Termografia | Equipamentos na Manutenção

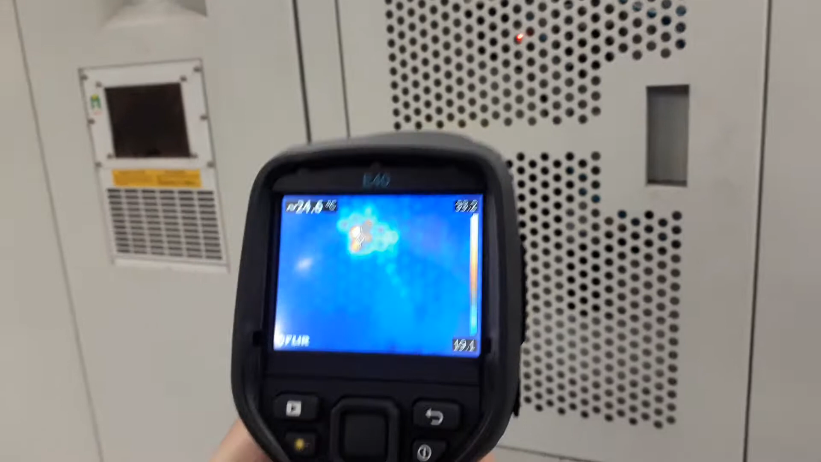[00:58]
né Amarelo e azul, por exemplo Ou seja, significa que existem pontos mais quentes E pontos mais frios aqui,
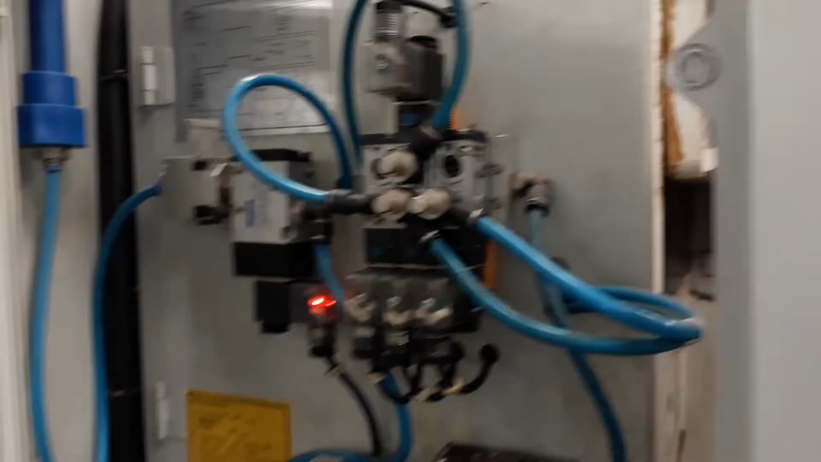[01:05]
ó Nesse sistema Composto por uma série de válvulas aqui Solenoides Então a gente consegue verificar, olha
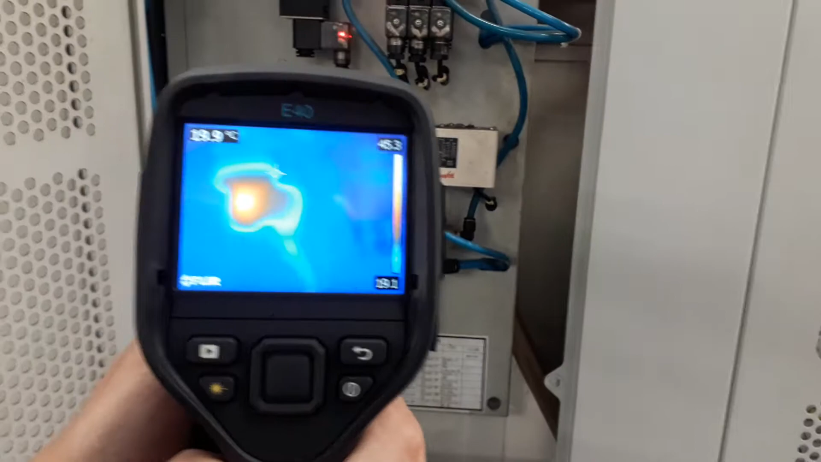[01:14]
Um ponto Esse ponto aqui, ele está mais quente Ou seja,
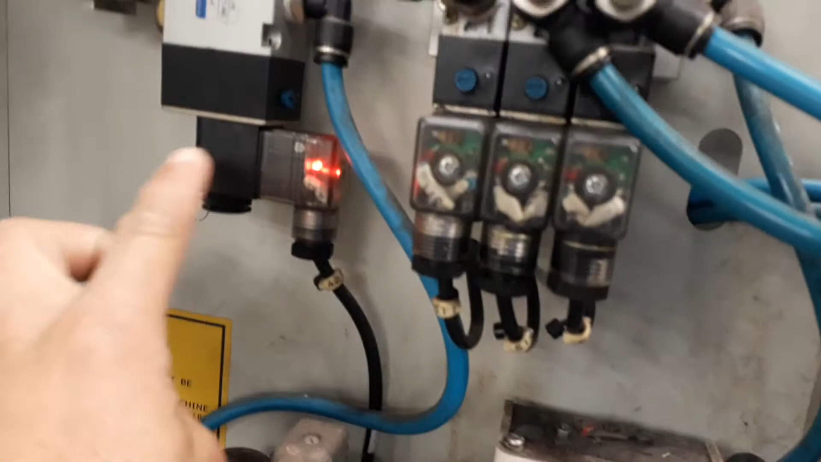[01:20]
é um ponto que está sendo atuado Que está sendo exigido Se você toca nele, você percebe que realmente está um pouco mais quente A gente consegue colocar
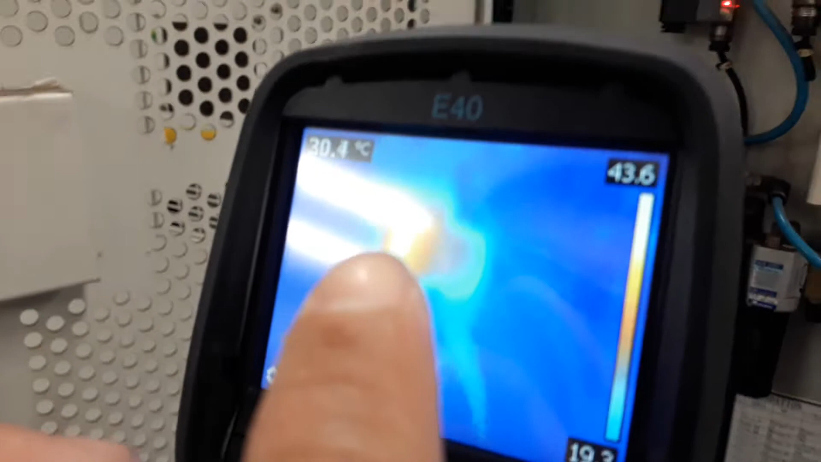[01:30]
Consegue colocar o cursor da câmera em cima do ponto E verificar a temperatura dele, ó Naquele ponto Está exatamente com 43,
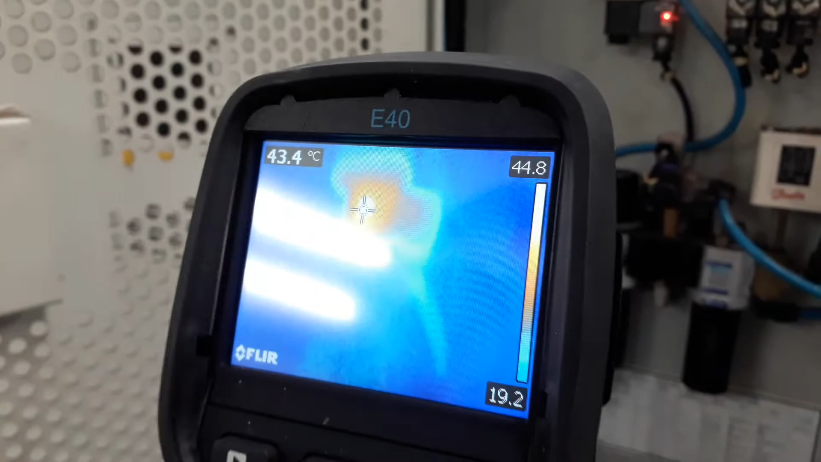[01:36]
On screen: spot 43.4°C
45 graus Ok E a gente consegue Nathana,
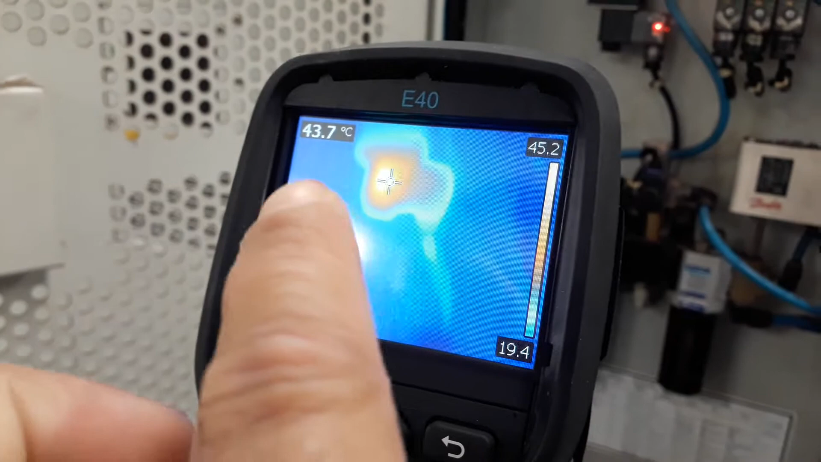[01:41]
On screen: spot 43.7°C
mexe com o cursor aqui, ó Para um ponto azul É só clicar Clica na...
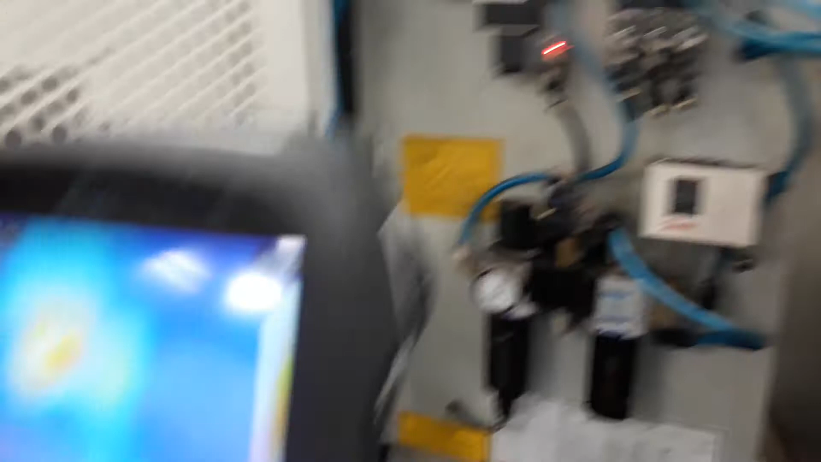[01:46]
não, no cursor mesmo Você pode arrastar o cursor, ó Clica nele e arrasta para outro ponto De medição
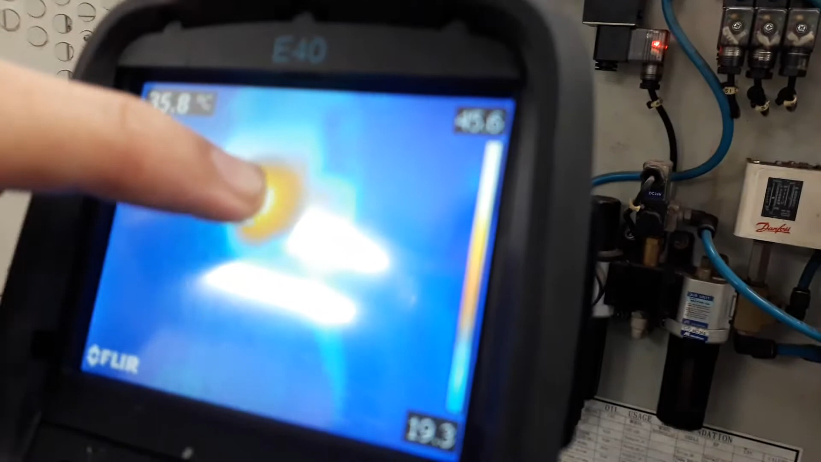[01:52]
Esse cursorzinho Ponta azul É, não só o cursorzinho
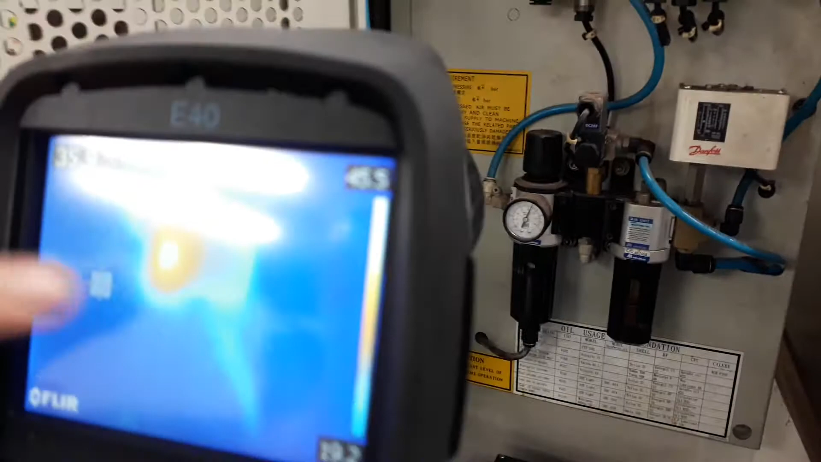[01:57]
O cursor vai mostrar ali, ó Naquele ponto onde está o cursor agora Está com
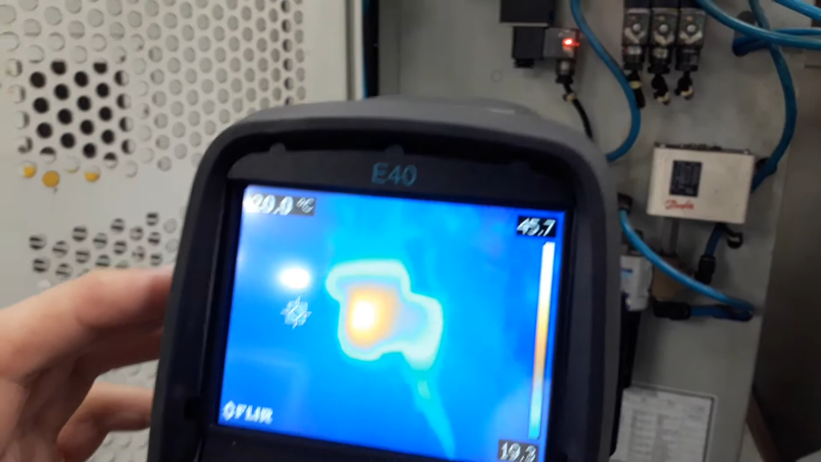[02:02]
On screen: spot 20.0°C
20 graus Celsius Então você percebe o contraste De temperatura E a diferença de temperatura Essa diferença de temperatura Que vai resultar na emissão de calor
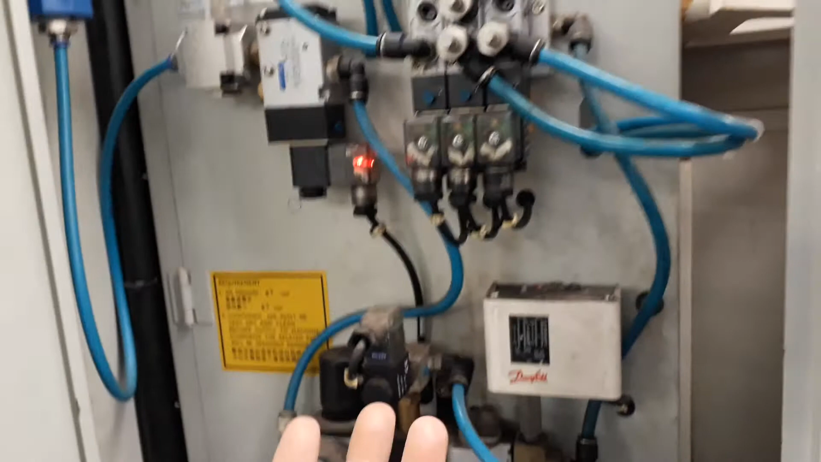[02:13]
Dos corpos Que vai fazer com que a gente faça A nossa análise termográfica Vamos agora aqui A gente agora olhar o sistema De lubrificação da máquina Tudo bem?
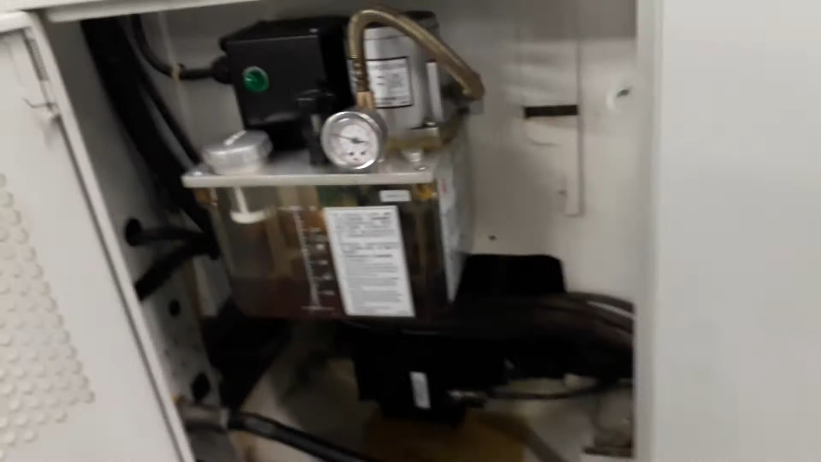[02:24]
Então aqui vocês tem O sistema de lubrificação O reservatório Todo o seu... Composto pelo seu sistema A bomba E a gente consegue perceber também,
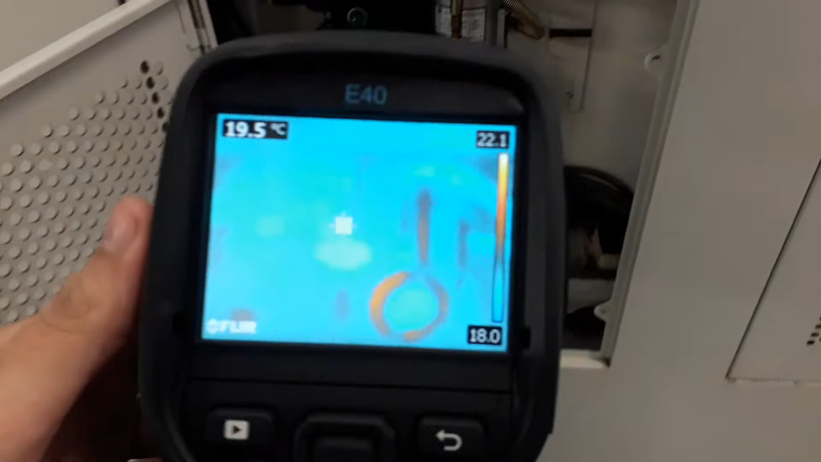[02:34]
On screen: spot 19.5°C
ó A diferença de temperatura E que resulta na emissão de calor Pelos corpos aqui Gerando,
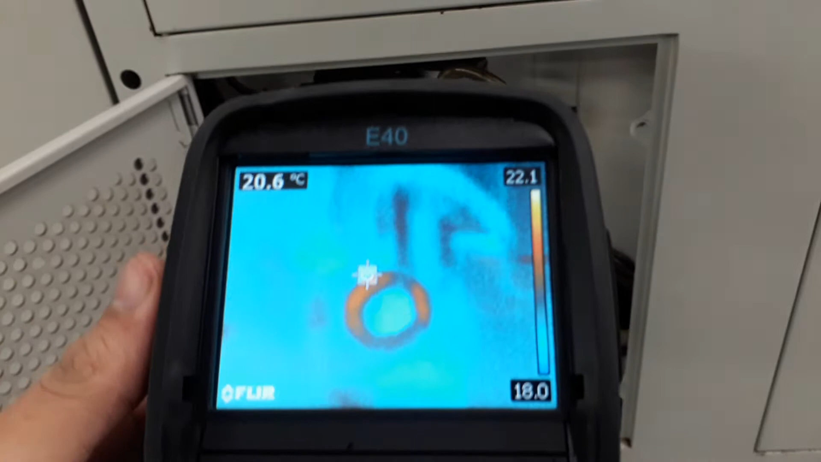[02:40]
On screen: spot 20.6°C
né Um das eletromagnéticas Que são captadas pela câmera Então a gente consegue perceber claramente Que está